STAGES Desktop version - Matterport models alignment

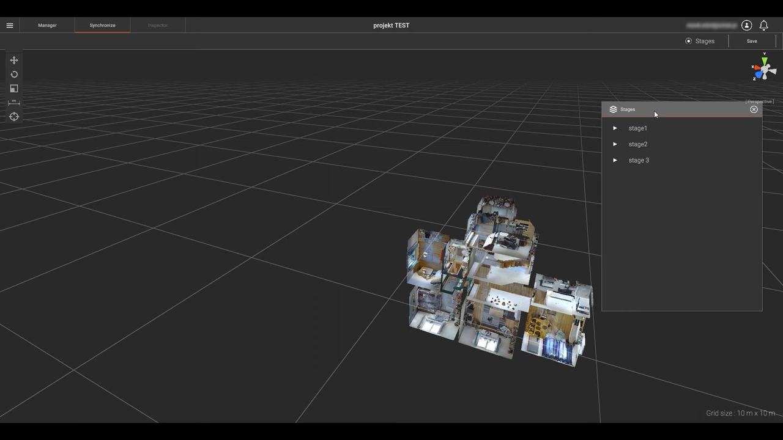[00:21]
We have our project loaded and have selected the synchronize tab. We click the stages radio button in the top menu bar to open a list of stages and their components we have already added in the manager.
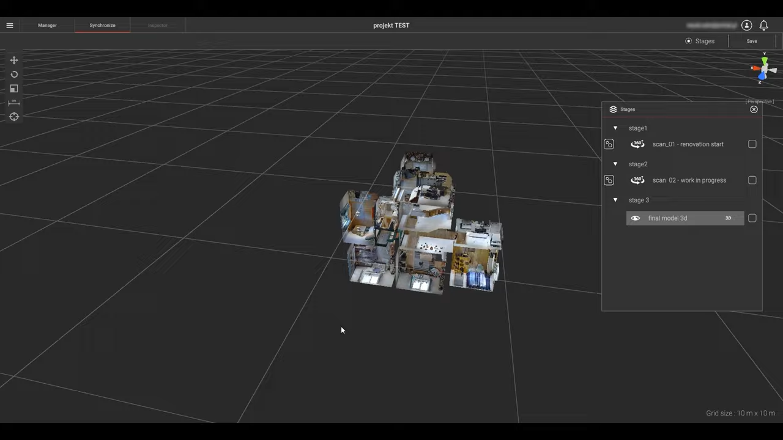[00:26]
In this project we have three stages, two with Matterport 360 showcases and one with the 3D MatterPak.
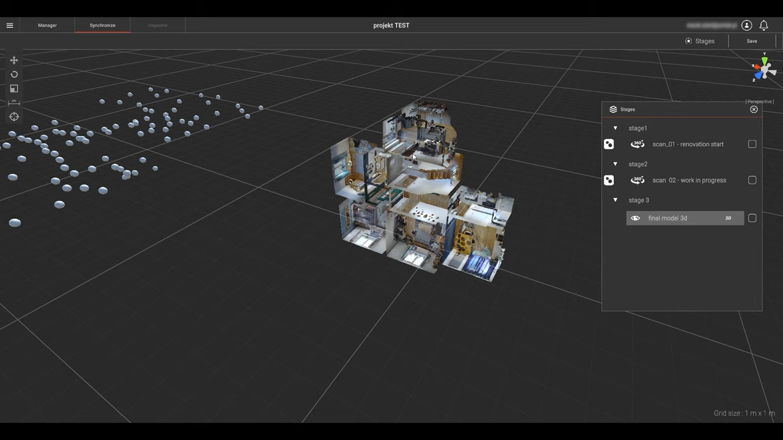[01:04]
Let's begin alignment by selecting the MatterPak model. I click on our tool bar on the upper left side of the screen and choose the rotation icon.
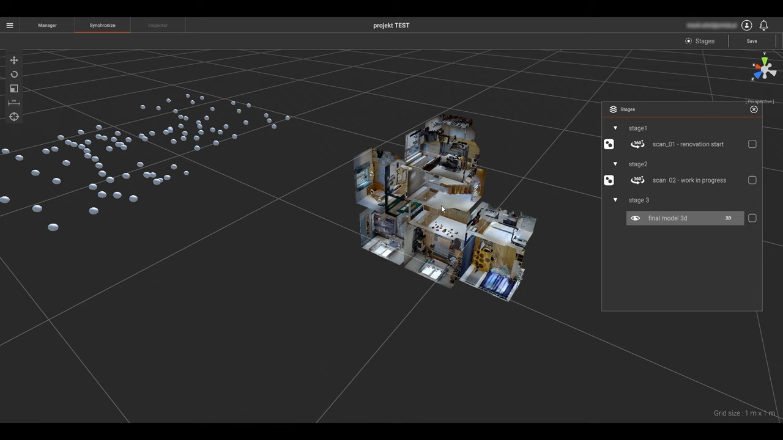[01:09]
I will rotate it minus 90 or 270 degrees,
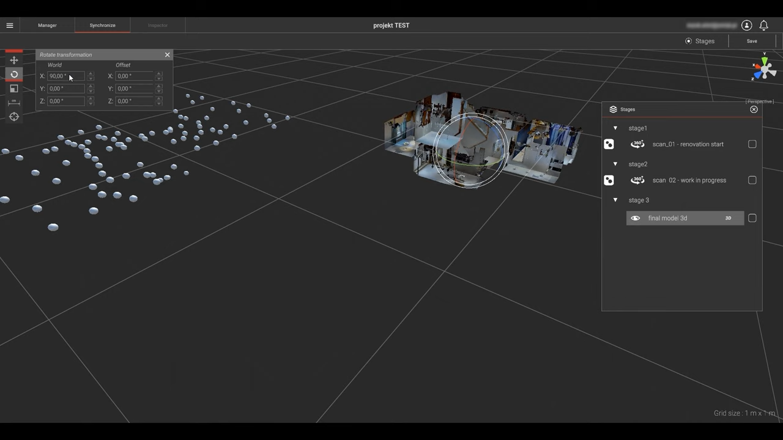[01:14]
either is the same, to orient it correctly with our scene canvas.
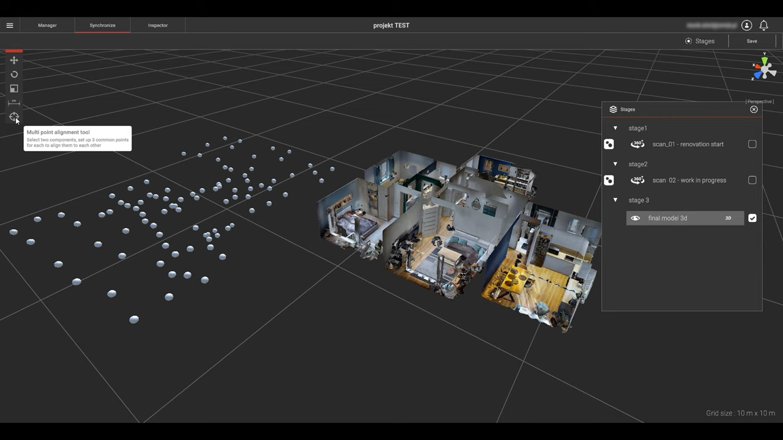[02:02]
The multipoint alignment tool is the only tool you can use to align the Matterport 360 showcase components. All 2D and 3D models and images can be moved and rotated with the appropriate tool selected or by dragging on the screen. When aligning, the overall concept is to set three specific coordinate points in the selected component space that are also available in the reference model.
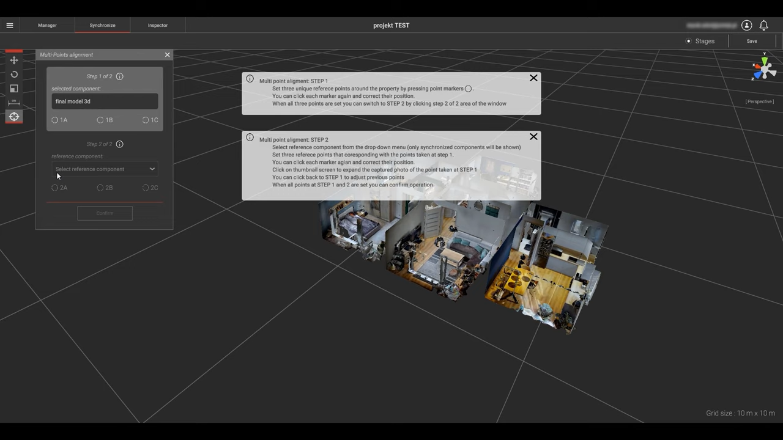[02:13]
Best practice is to select points at the extreme boundaries of the component. This will increase the alignment accuracy.
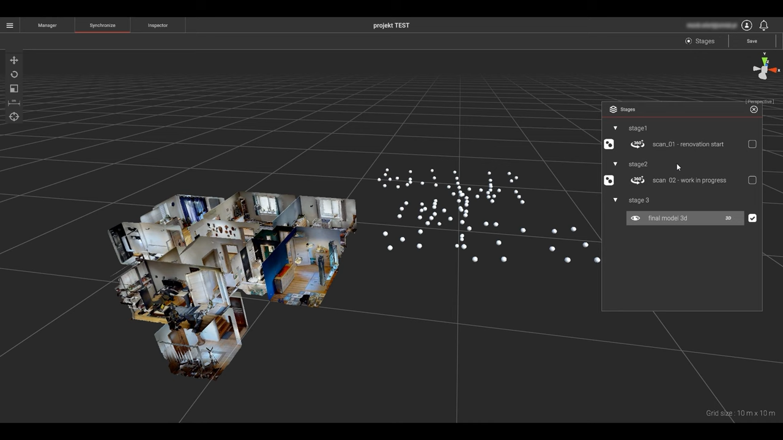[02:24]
Let's align one of the 360 Matterport showcases with the 3D model we selected earlier as the reference.
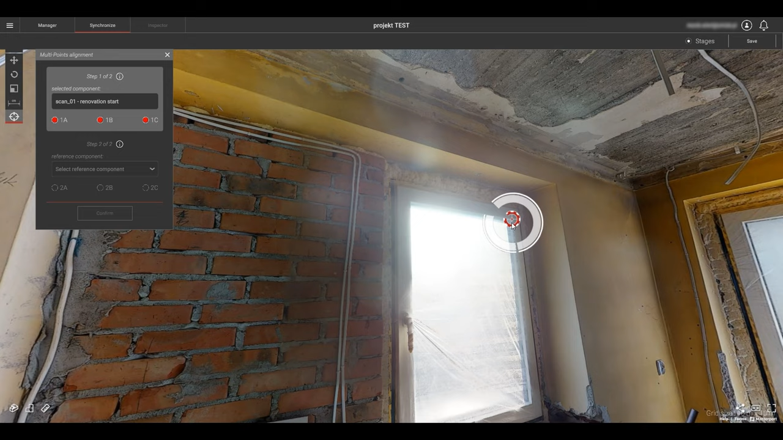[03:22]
So now we have set three points in our selected component.
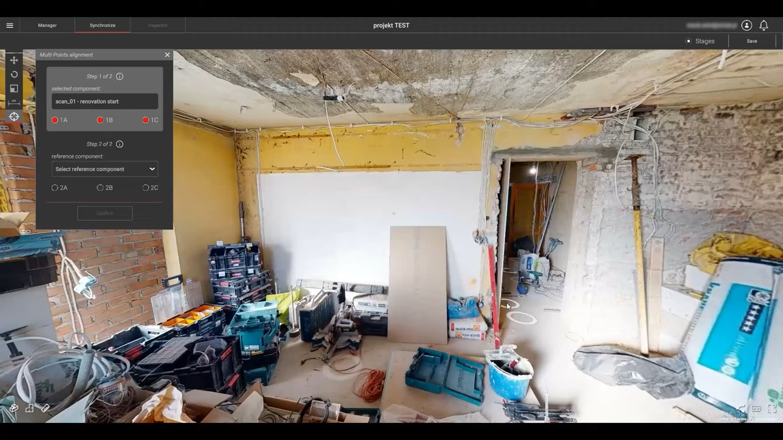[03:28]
Time to select step 2 in the wizard.
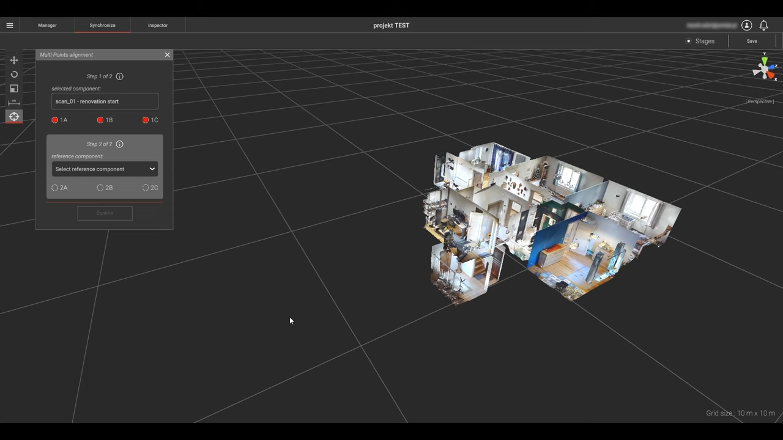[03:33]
In the drop-down selection box for the reference component in step 2, we only have one component available that we previously selected with the synchronized checkbox. We select that component as our reference model.
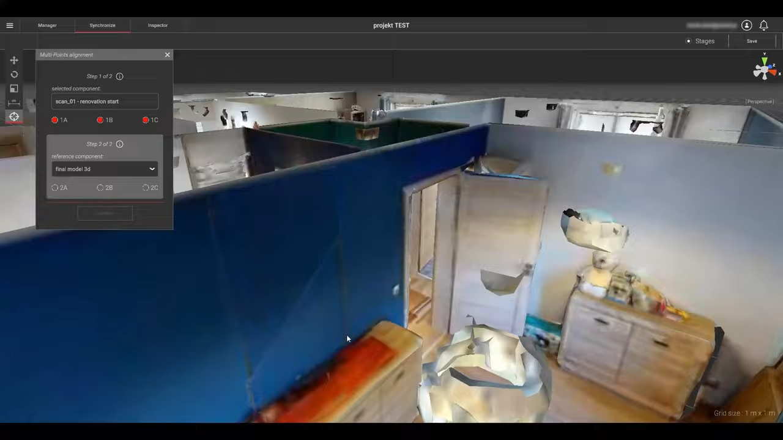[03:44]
As in the previous step, we navigate, or in this case, fly into that model.
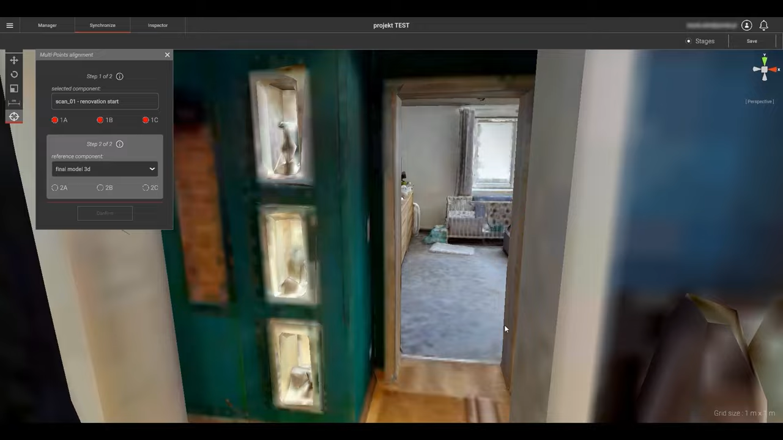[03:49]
Another pro tip.
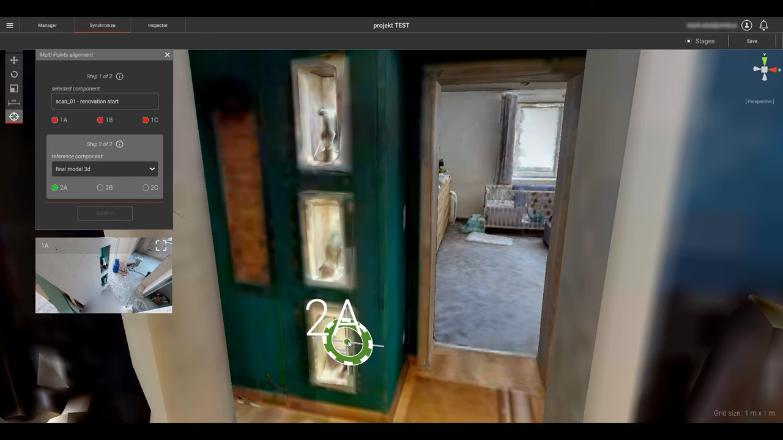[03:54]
If you first click any point in the wizard box of the reference component, a mini window opens just below the wizard,
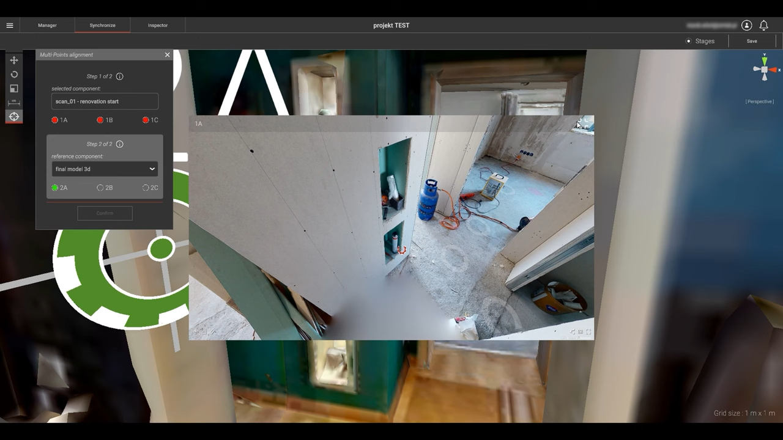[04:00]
showing you the location of the corresponding point that you chose in step 1, synchronization.
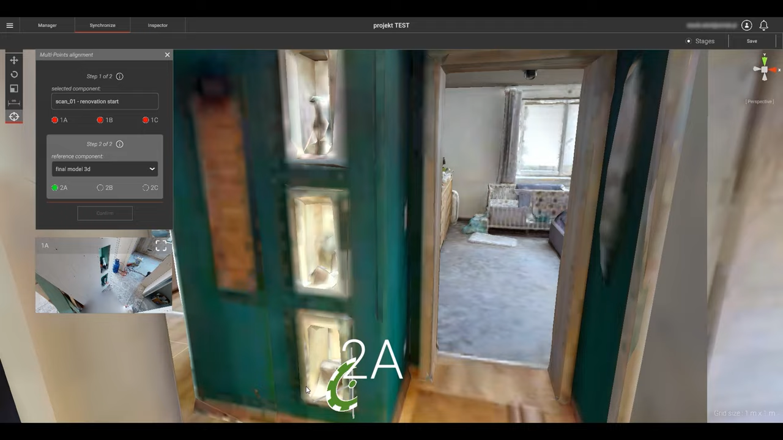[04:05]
You can expand this mini window for a larger view.
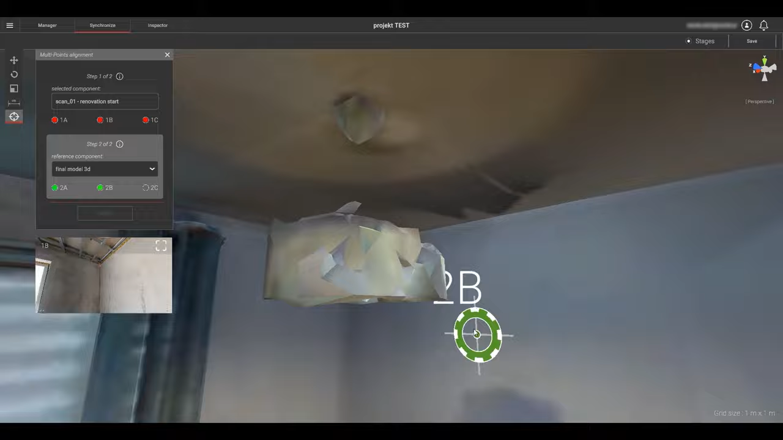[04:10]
Then navigate to the coordinating location, re-select the step 2 reference point, then set the actual sync location point.
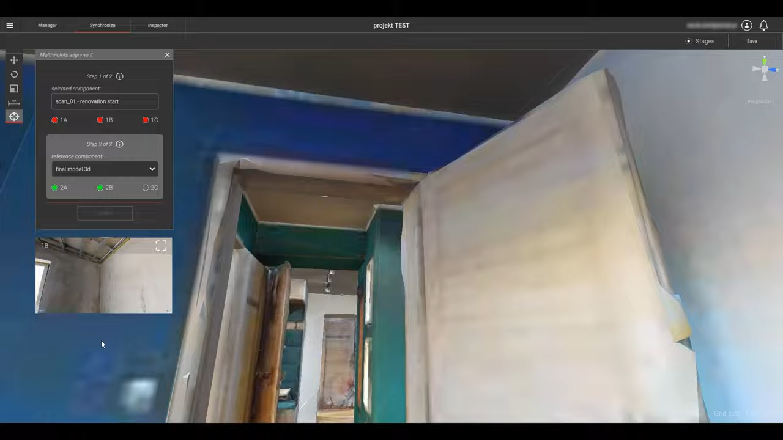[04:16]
Now continue to follow the same steps for each of the other two points.
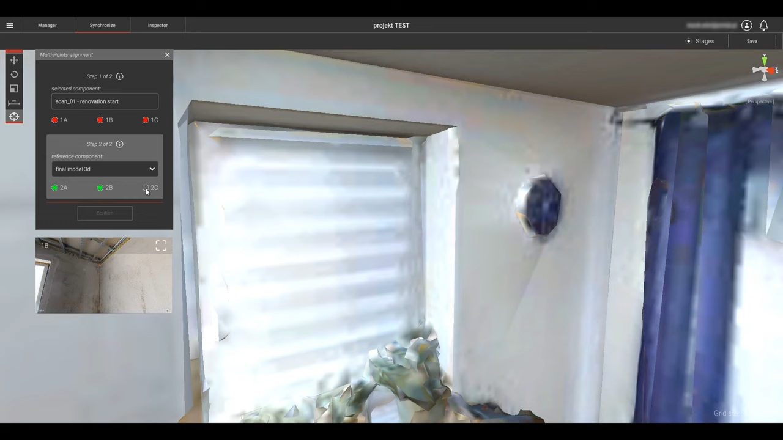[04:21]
Now that we have defined both sets of points with all lights lit on the dashboard, click on the confirm button in the wizard.
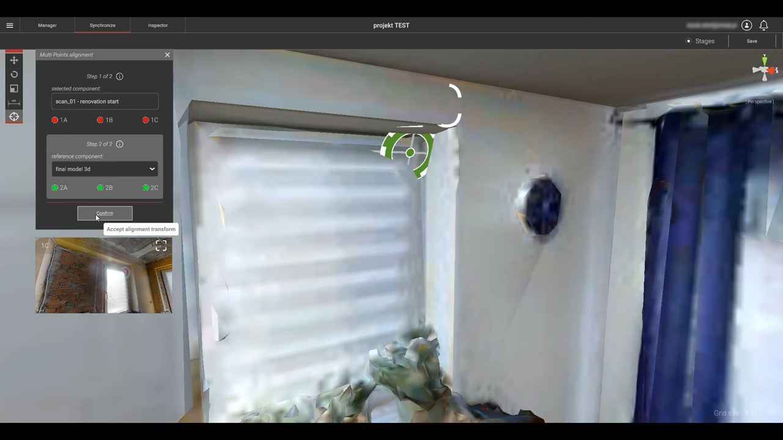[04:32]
Let's take a look by clicking on the sweeps icons.
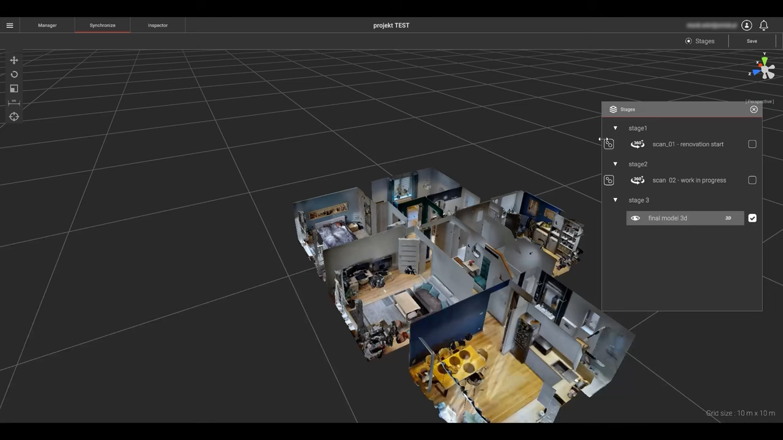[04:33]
We can now see the sweeps. Stage 2 remains unsynchronized.
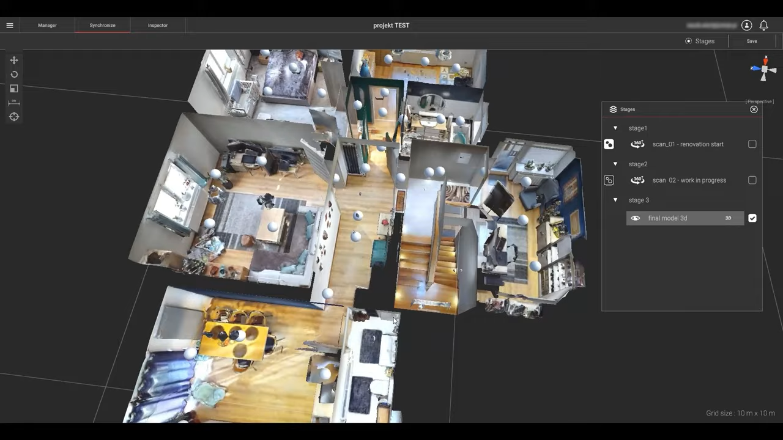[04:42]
We see the stage 1 component scan positions are aligned within the 3D model geometry. Another pro tip.
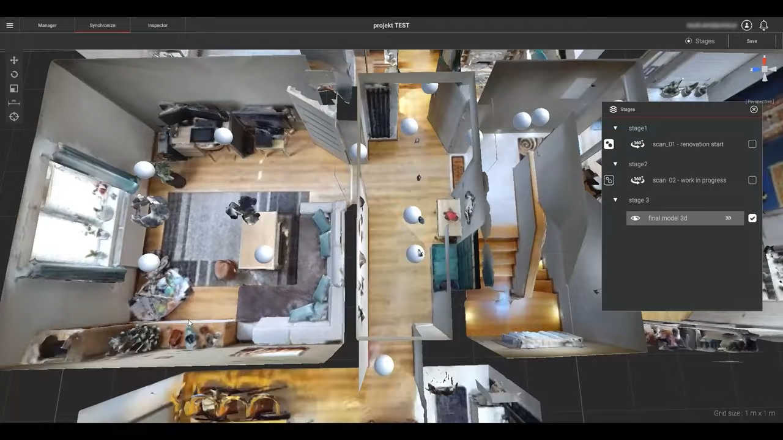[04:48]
An easy way to check alignment is to note the location of the scans in doorways between rooms.
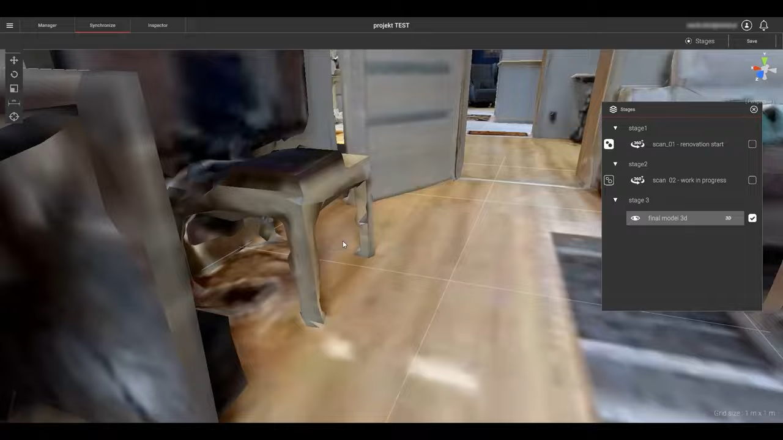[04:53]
This is best practice for actually completing scans and a quick way to assess basic alignment.
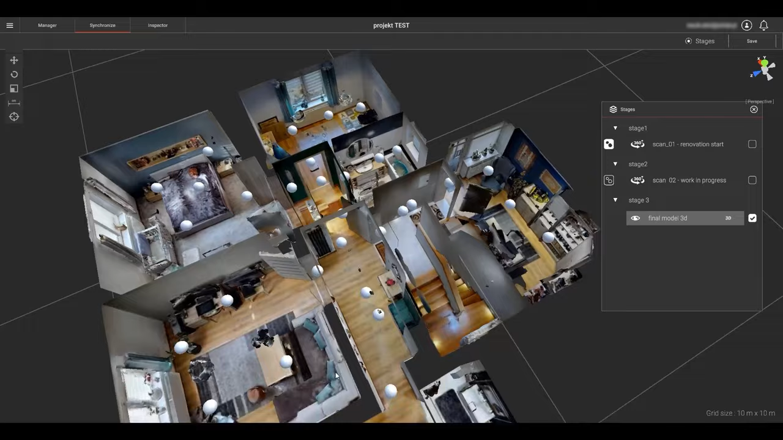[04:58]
We now have two components in synchronization. Check the appropriate box to the right of the synchronized component in the stages component list. This will enable that component to be viewed in the inspector mode as well as enable it to be used as a reference model for further synchronization.
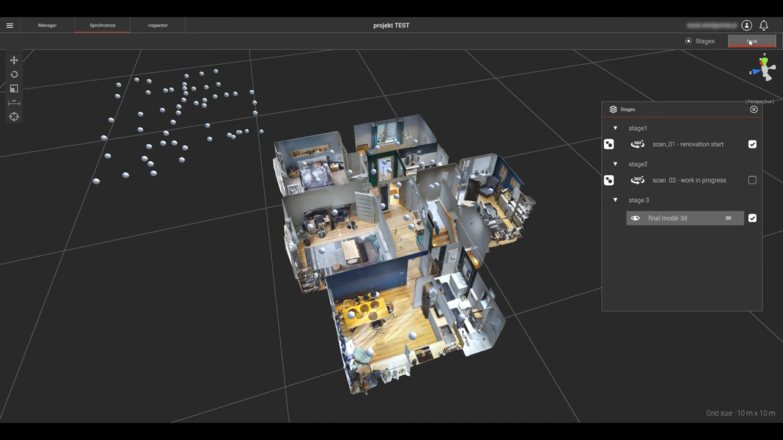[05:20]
Be sure to click the save button in the upper right corner. Now we will align scan 2 with scan 1.
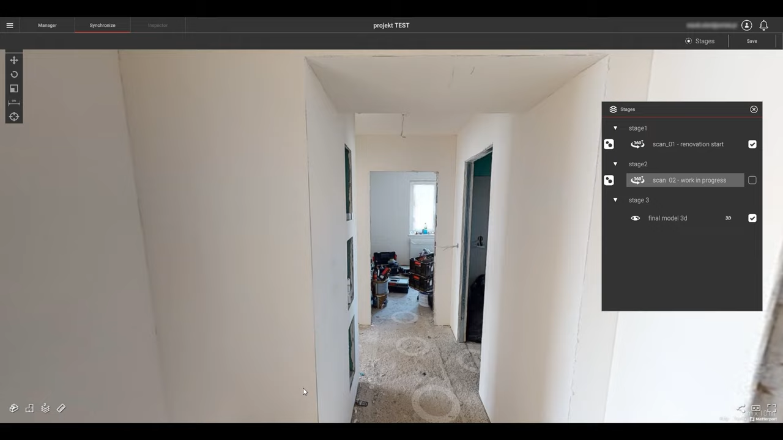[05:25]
Select scan 2, our work in progress scan.
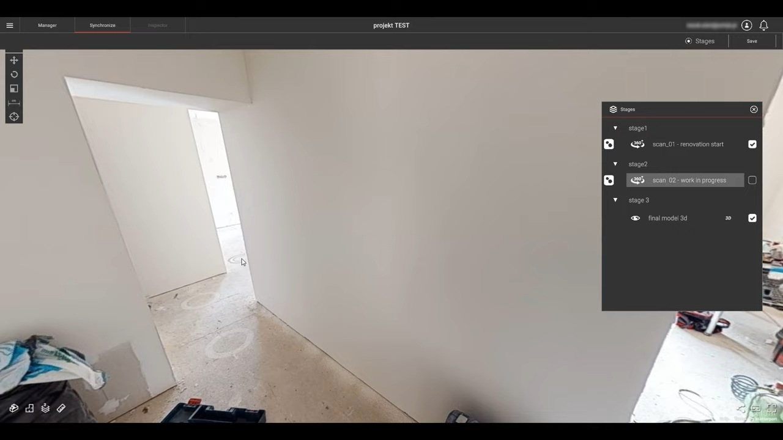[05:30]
Let's find similar points as before since they seem to work well. Now select your preferred 3 alignment points in step 1. Go to step 2.
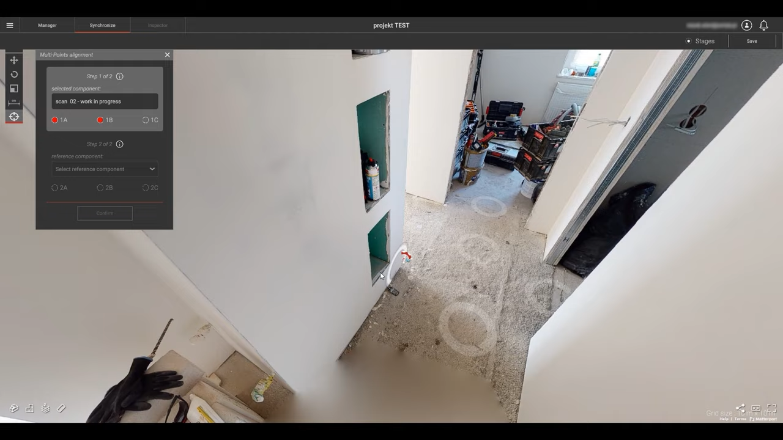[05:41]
Select a reference component. Let's select scan 1 as our reference component.